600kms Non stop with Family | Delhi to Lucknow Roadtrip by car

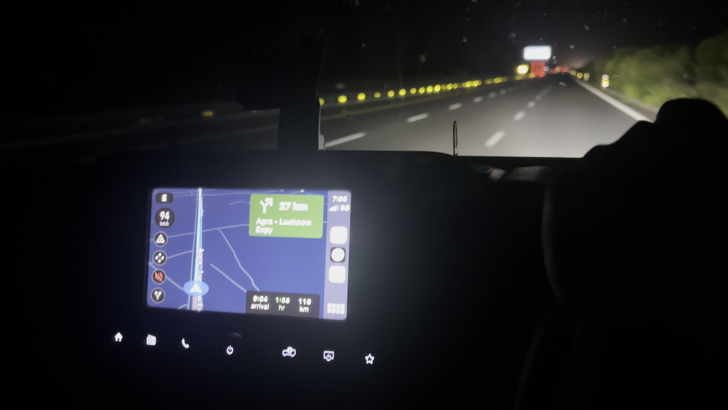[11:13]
एंड 9:05 दिखा रहा है और अभी टाइम हो रहा है 7:06। बाकी बीच में ये देखो कितनी हत्याएं हुई हैं इधर शीशे पे।
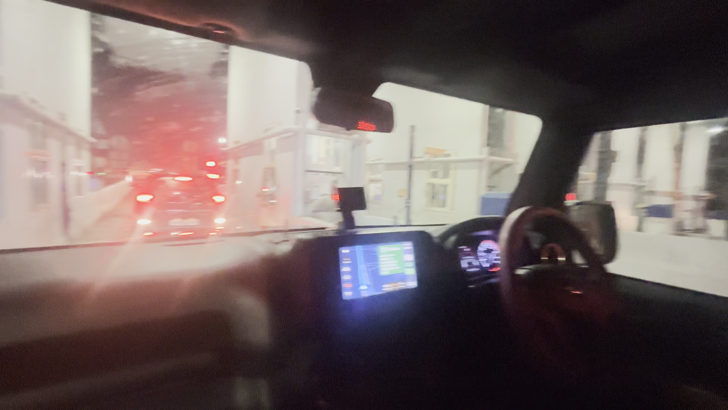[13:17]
ये रहा हमारा लखनऊ एक्सप्रेसवे का टोल और यहाँ पे शायद 500-550 रुपये का टोल है,
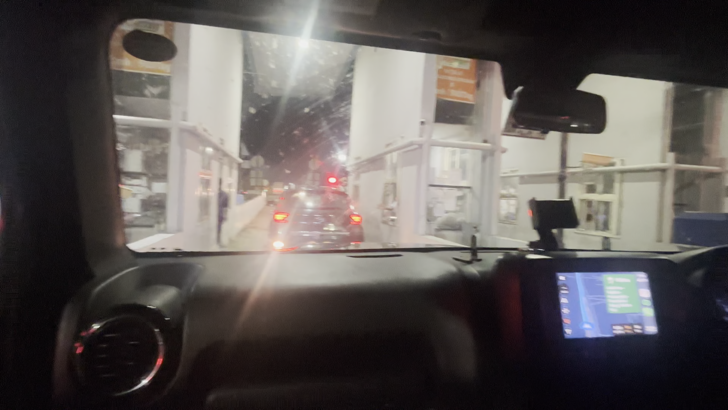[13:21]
600 रुपये का भी है शायद,
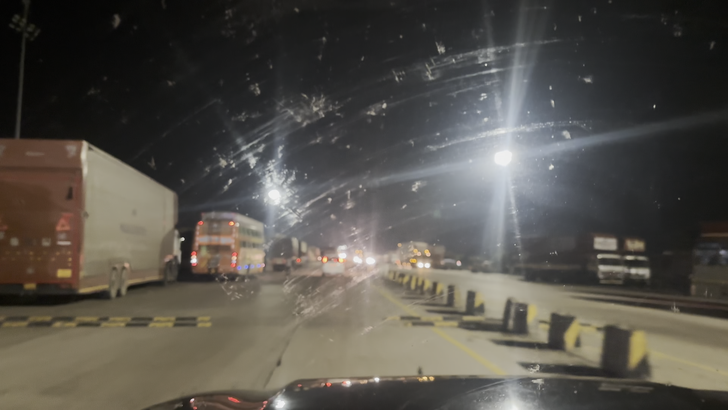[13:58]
हमारा एक्सप्रेसवे यहाँ पे दी एंड। हम ऑफिशियली लखनऊ में आ चुके हैं। ये देखो ये सामने लखनऊ और आगे पता नहीं कहाँ कहाँ को जा रहा है रोड।
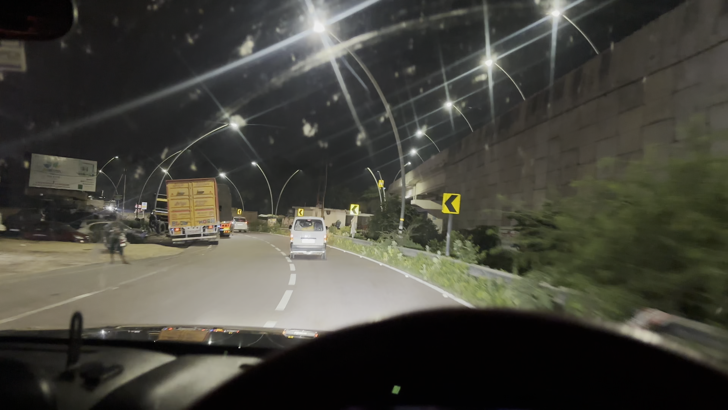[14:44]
चलो जी चलो जी चलो जी, ये आ गया मंदिर। 8 एग्जैक्ट हम पहुंचे यहाँ।